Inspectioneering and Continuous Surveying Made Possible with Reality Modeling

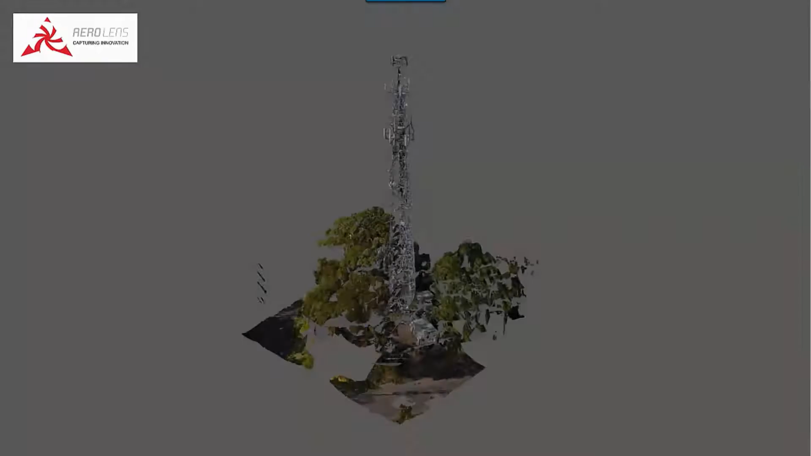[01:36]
and you might say if the problem now is asset integrity,
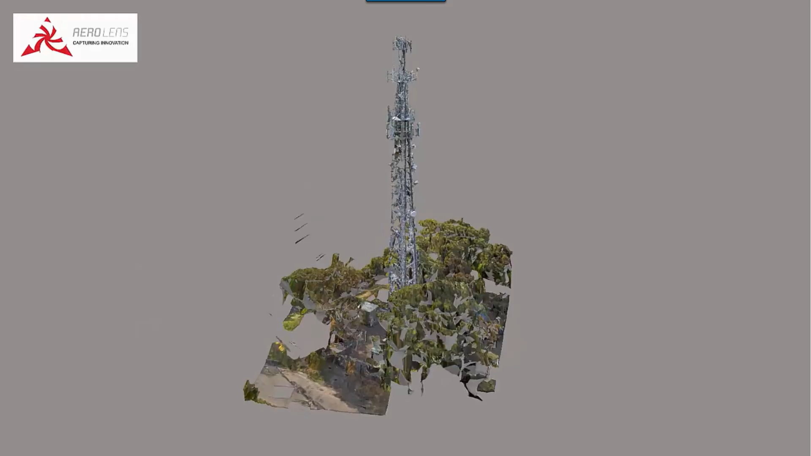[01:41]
that doesn't look like a good enough mesh model to make conclusions for maintenance in this case.
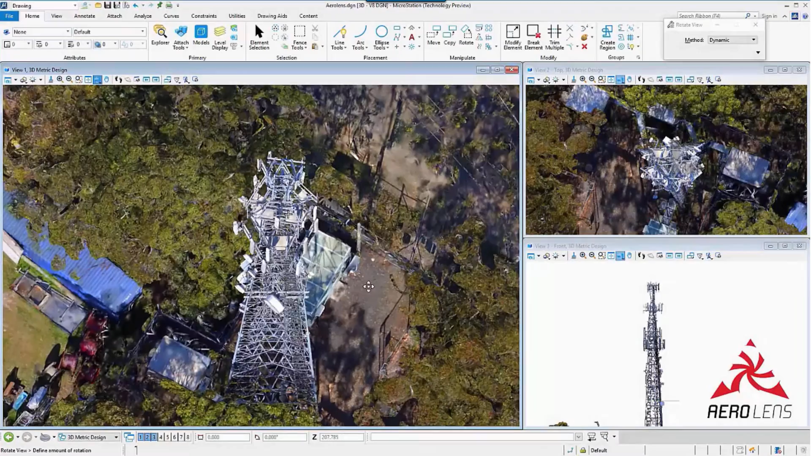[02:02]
so that if all of these points are followed and the UAV would follow directly the engineer's instructions,
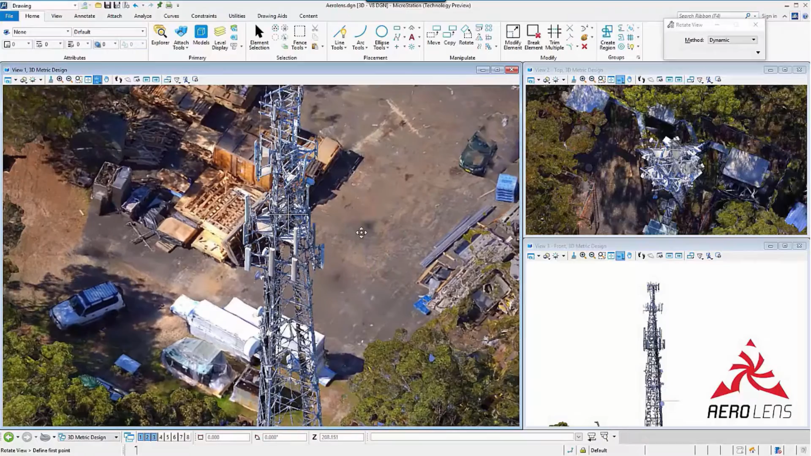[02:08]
instead you get a reconstruction as good as this,
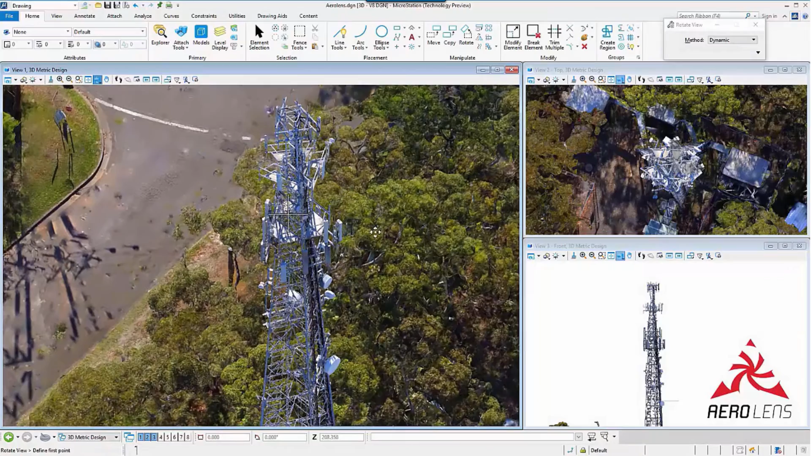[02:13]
which would indeed suffice to help him with maintenance decisions. So we think in future, and very quickly, the way that UAV adoption is going,